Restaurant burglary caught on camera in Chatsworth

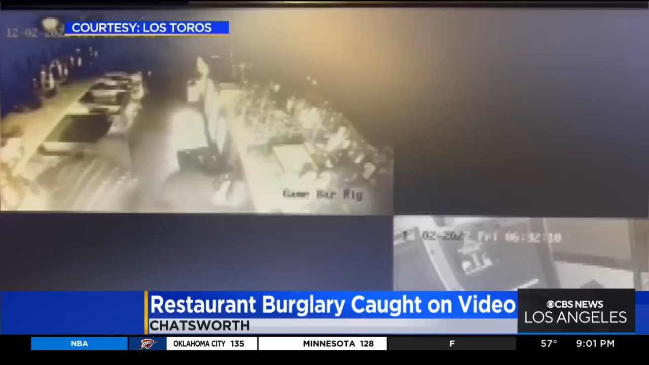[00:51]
Bold and reckless. Los Toros Mexican restaurant owner, Nicholas Montano, says thieves broke into his restaurant Friday morning around 4 and caused a lot of damage.